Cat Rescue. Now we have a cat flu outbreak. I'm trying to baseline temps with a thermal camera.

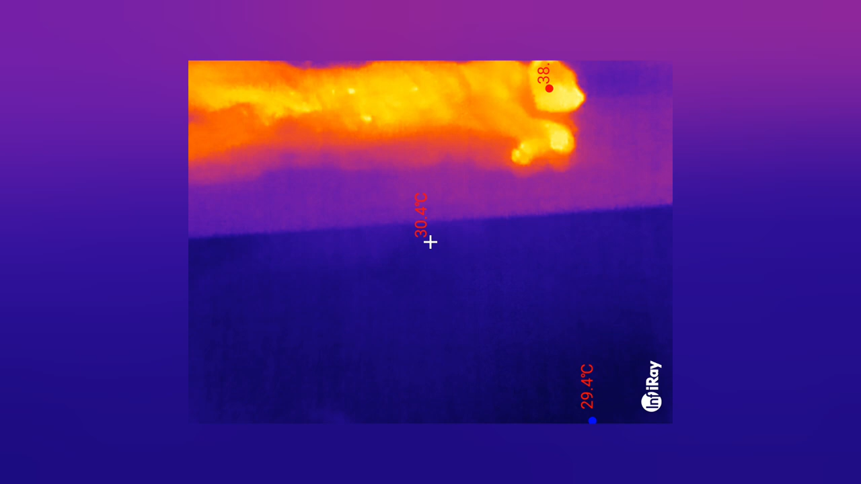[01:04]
On screen: spot 30.4°C, min 29.4°C
So let's see. Look at his hot spots on.
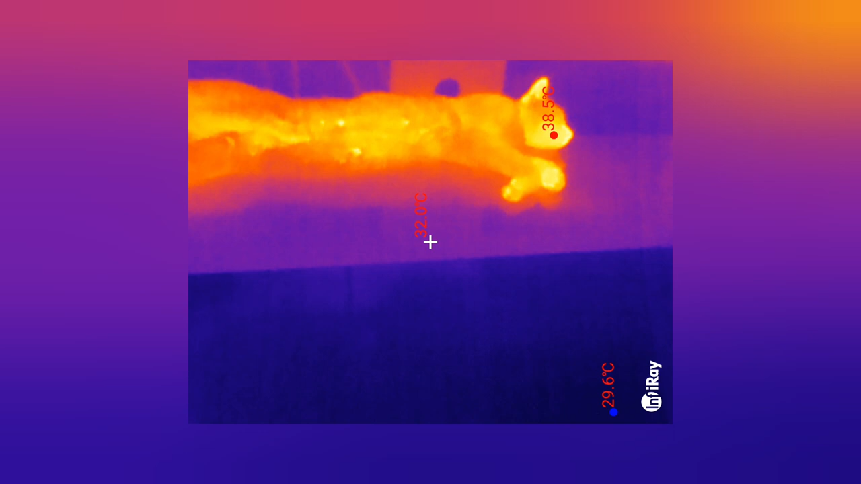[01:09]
On screen: spot 32.0°C, max 38.5°C
And his nose.
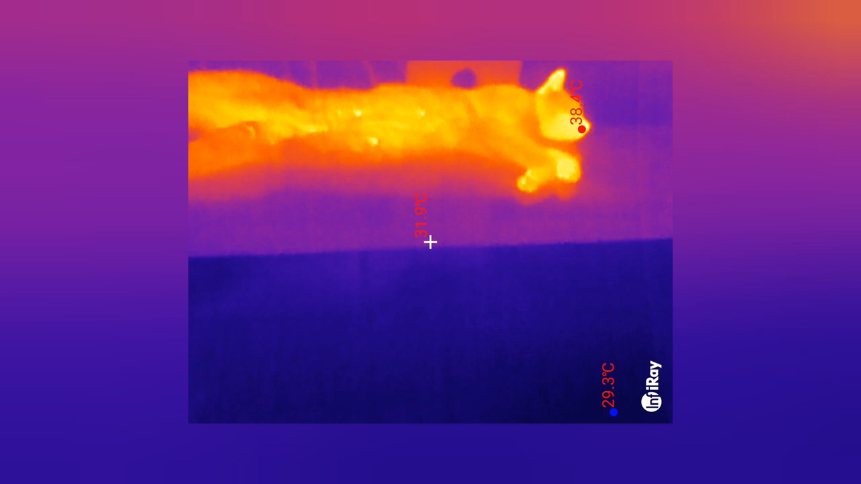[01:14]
On screen: spot 31.9°C
His eyes are a mess. His paws are hot.
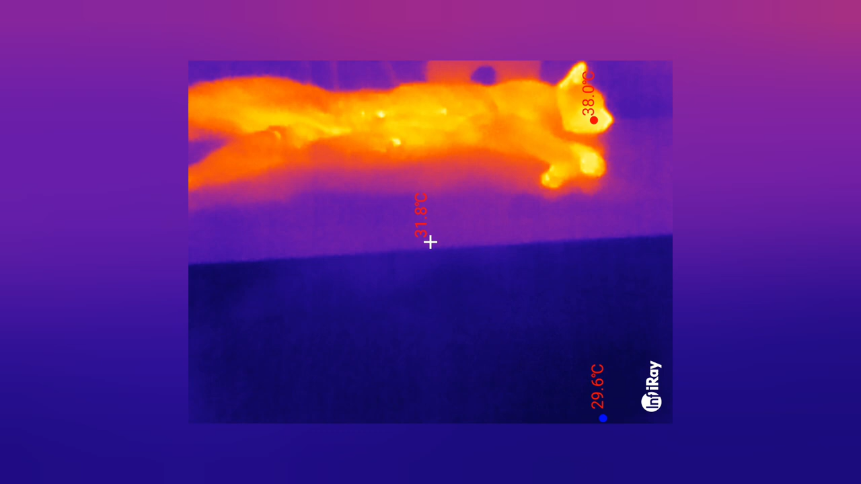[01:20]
On screen: spot 31.8°C, max 38.0°C, min 29.6°C
Look at those little nipples. I don't know how much to tell on this.